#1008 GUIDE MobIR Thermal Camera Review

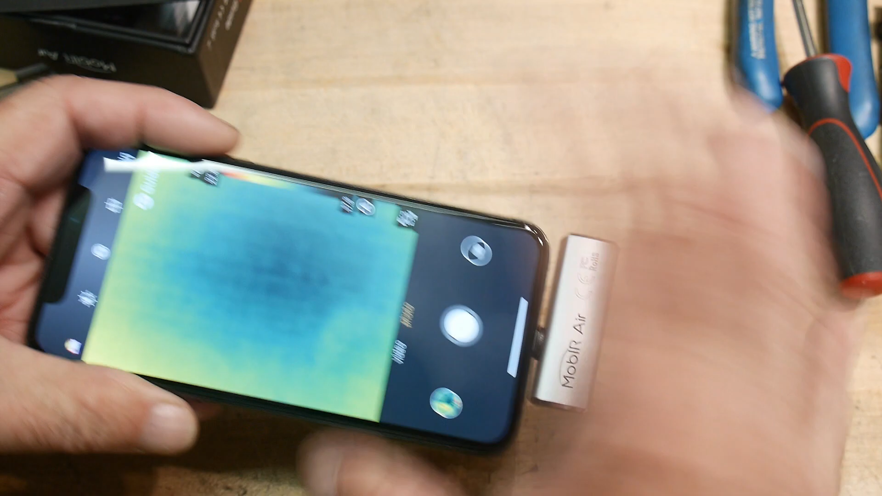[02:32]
And yeah, there we go. You can see my hand, you can see my hand under there.
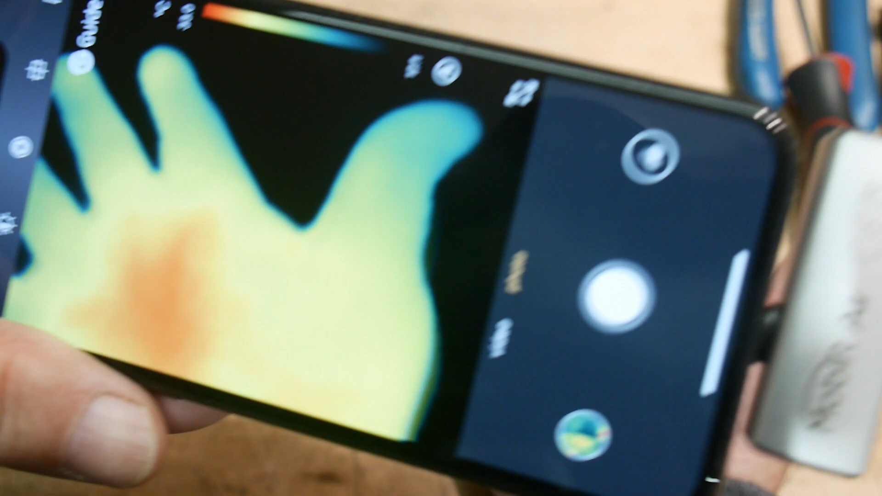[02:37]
That's pretty cool. Now, the cool thing about it is watch this. I'm going to leave my hand on the desk here.
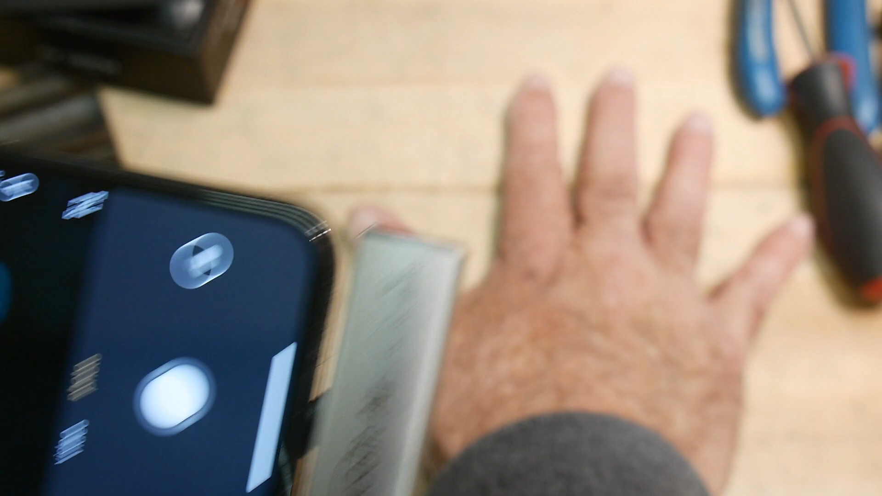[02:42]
So that's just pretty cold. I'm going to leave my hand on the desk. And then I'm going to take my hand away.
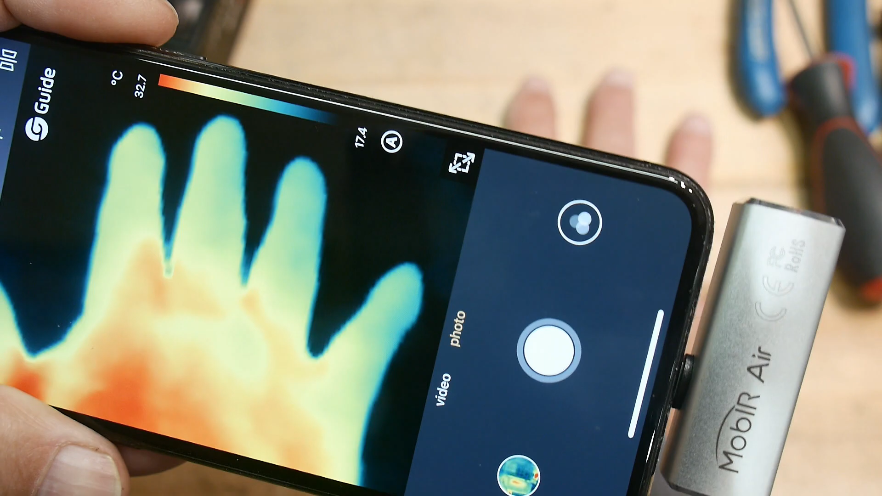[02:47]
On screen: scale top 32.7°C, scale bottom 17.4°C
And boom, there's my fingerprint on the, on the desk.
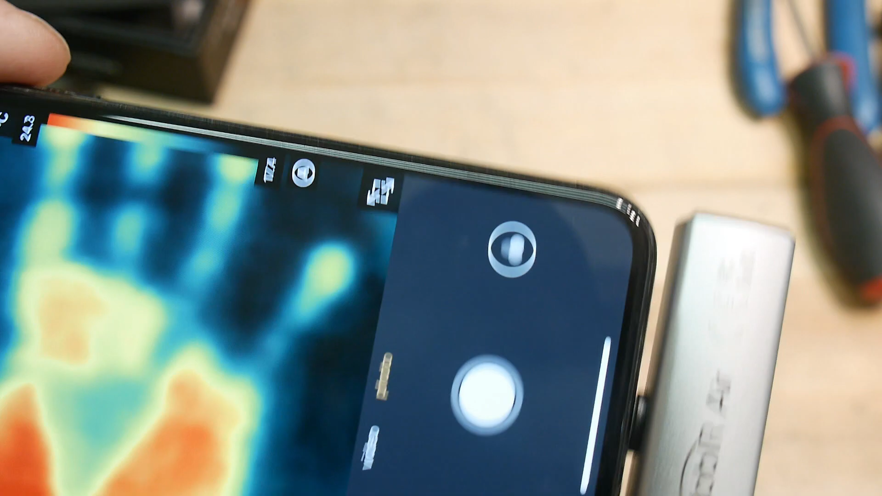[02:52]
So, so these things are really, really fun to play with. Now, I've had thermal cameras before, but never of a resolution good enough. Um, and, uh, so this one has good resolution.
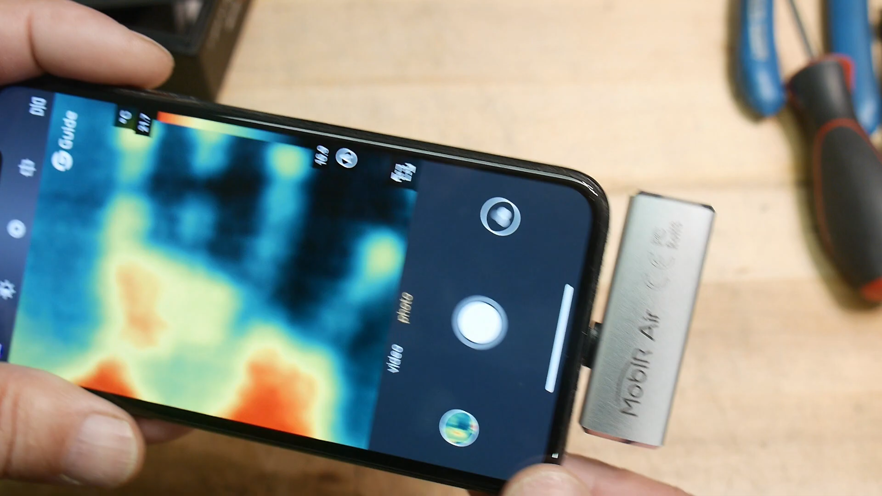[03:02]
Let me, I don't want to misquote it. So let me, let me look it up.
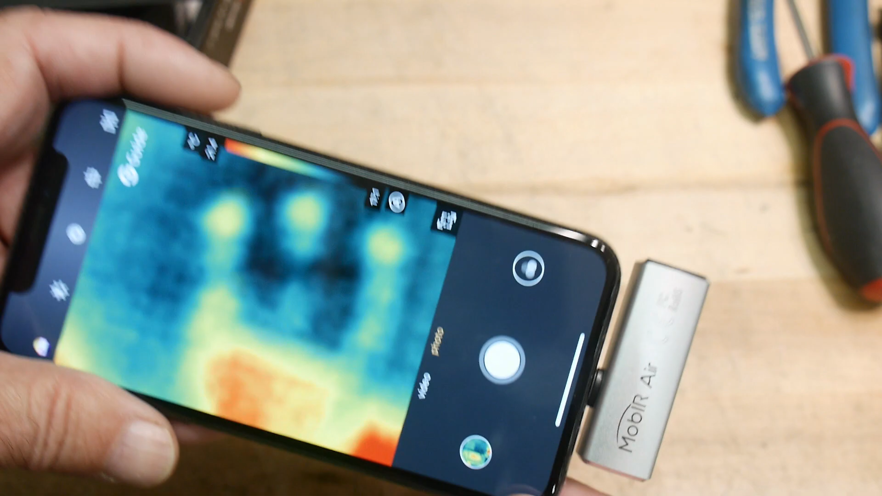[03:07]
All right. It came with a little bitty booklet here. And the resolution is 120 by 90. So that's quite good.
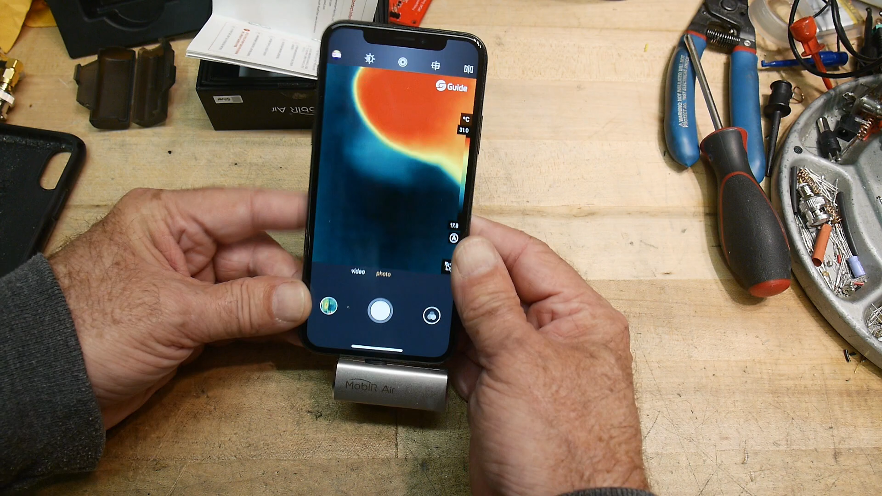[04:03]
You can set it up for, uh, uh, black is hot. That's kind of like the, uh, uh, uh, you know, air force looking at, at, at, at UFOs and stuff.
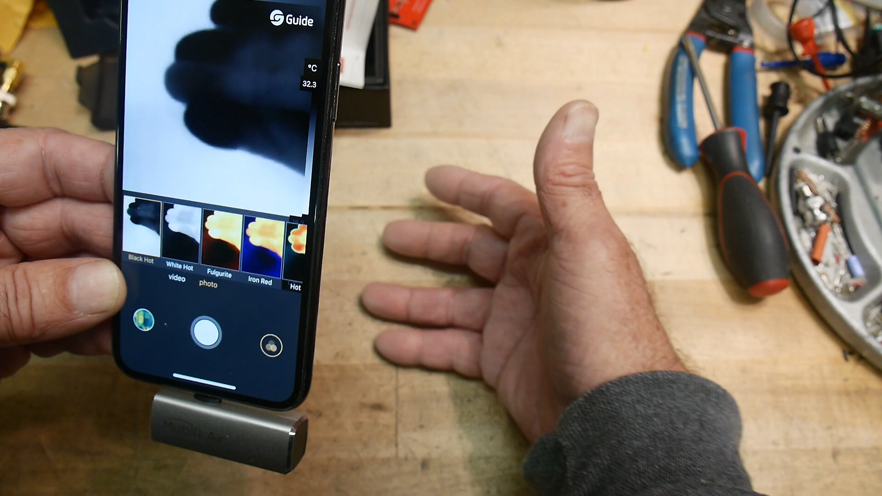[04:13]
The hottest thing is always black. Okay. You can also set up. So the hottest thing is, uh, is white. And then there's a bunch of false colors.
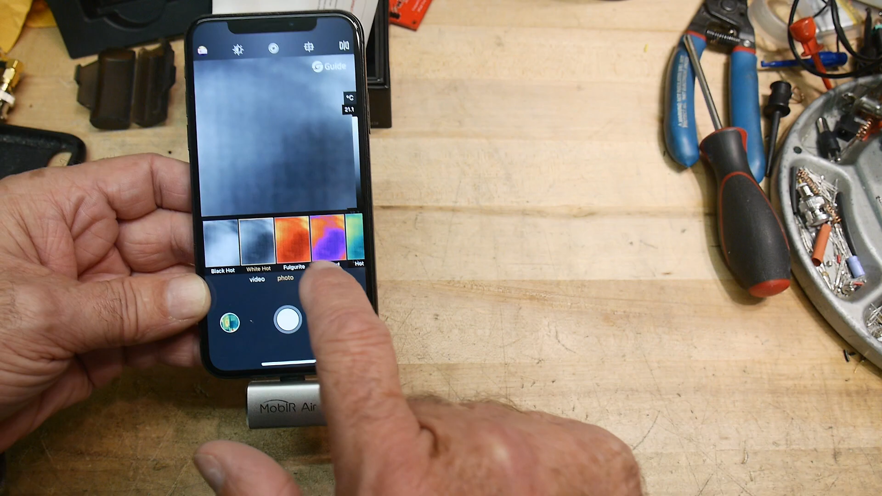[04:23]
Um, I like the, I like this, not this one. I like hot iron. I think yeah, hot iron is the hottest thing is red and the coldest thing is blue. Just gives you a rainbow of, uh, a rainbow of things. So yeah, you can still see my, uh, leftover, uh, heat there on the, uh, on the desk. I'll just put my finger, little fingertip there. Yes. It automatically scales to it too, right? It, uh, auto scales to whatever temperatures there, but yeah,
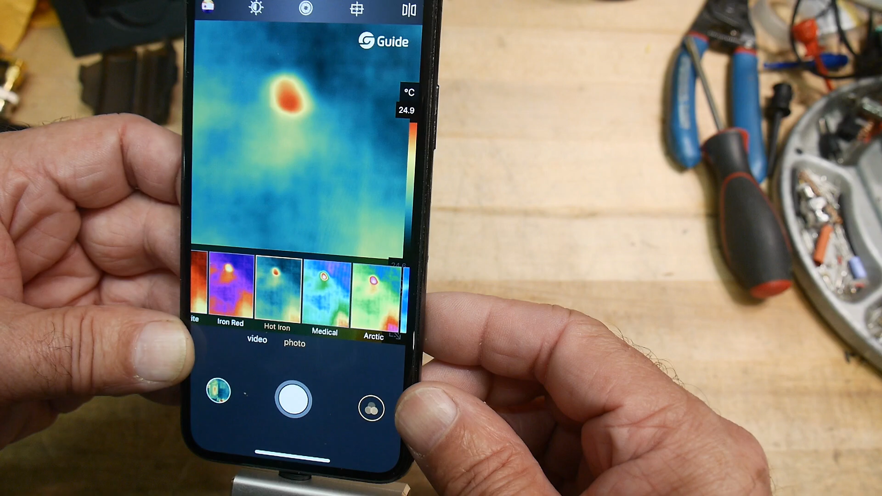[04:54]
you can still see my fingerprint there on the wood, on the wood, uh, wood desk here. So yes, they're super fun.
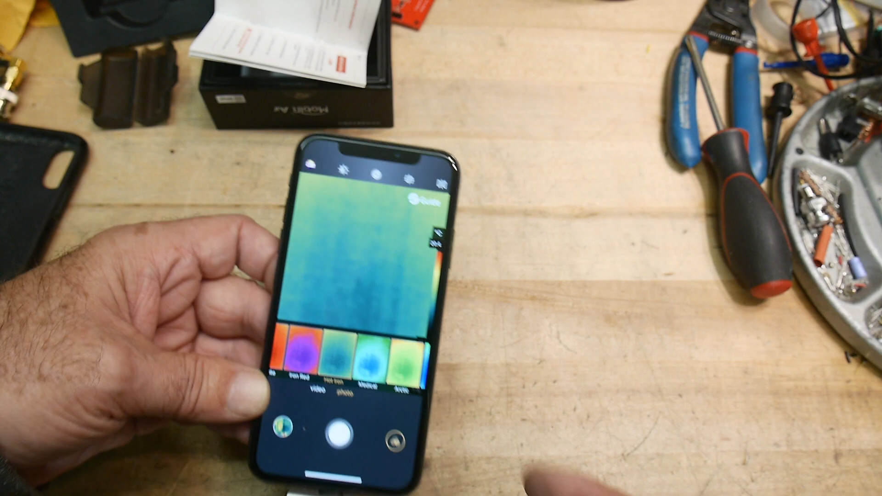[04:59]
So I thought it would be really, really useful to, um, to take a look at, uh, the heat of, um,
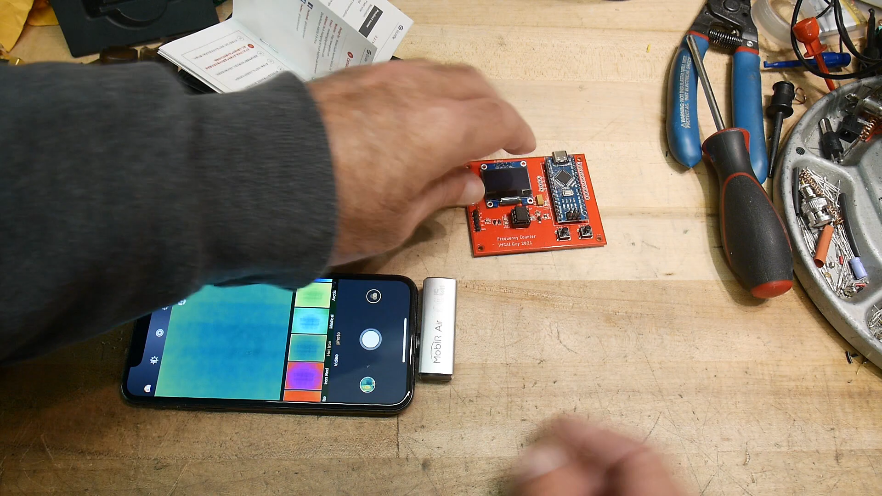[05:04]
maybe an Arduino or something. So let's, uh, let's turn that on. Let's see. Let me make sure I'm putting power in the right way here. And let's turn it on. Yeah, there we go.
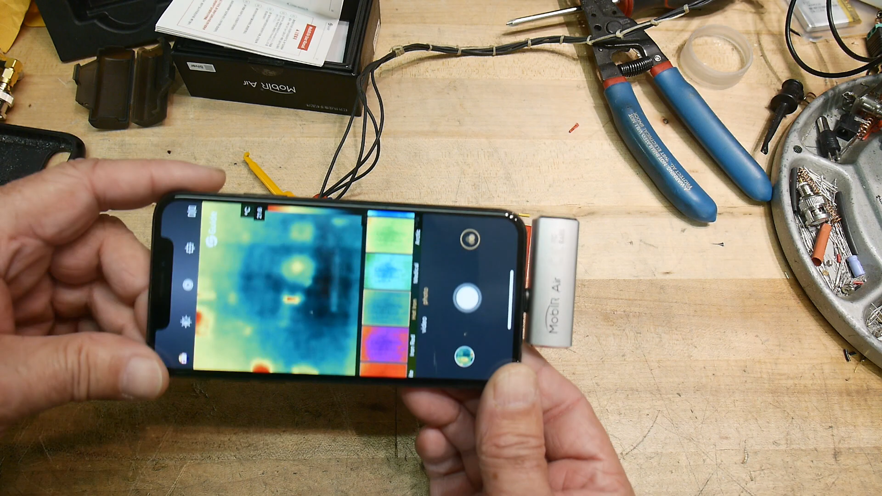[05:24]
So it's not operating, hasn't been operating for very long, but we can, we can take a look at it here. Uh, now it can't give visible and IR at the same time because the camera lens is on opposite ends of the, uh, of the iPhone from where the actual IR is. So you'll only get an IR image. Um, but there you can see the, uh, that is the, uh, that's the Nana right there. So the Nana's, the Nana's heating up. Okay.